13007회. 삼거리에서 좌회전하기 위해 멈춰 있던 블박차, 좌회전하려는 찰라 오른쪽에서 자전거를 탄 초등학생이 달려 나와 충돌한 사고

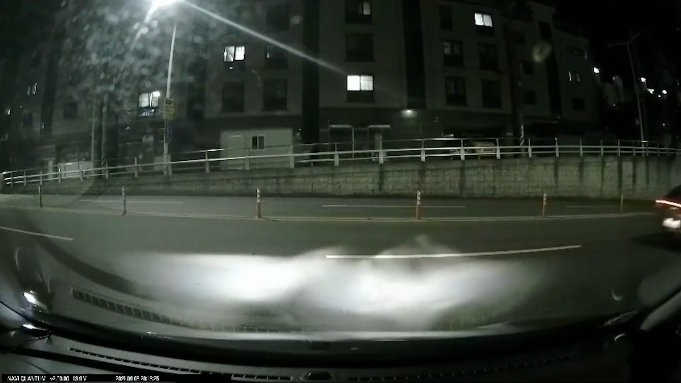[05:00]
앞에 지나가는데 끌고 오죠. 예, 아이고 아이고 아이고, 맞죠? 다시 보시겠습니다. 여기서요, 자전거, 자전거 끌고 오죠?